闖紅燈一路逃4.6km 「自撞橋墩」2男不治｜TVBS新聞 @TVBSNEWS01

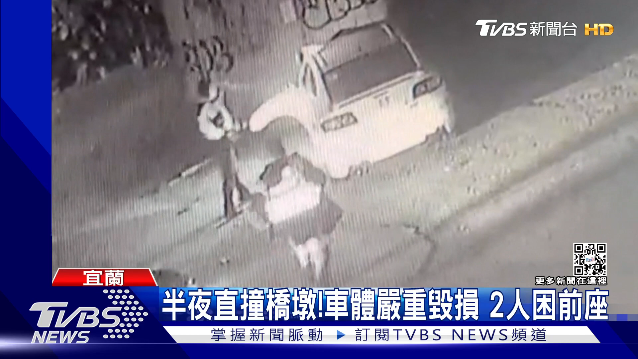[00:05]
白色轿车速度飞快碰的一声直接撞了上去过没有多久警方也赶到拿手电筒照明确认状况并且紧急呼叫119支援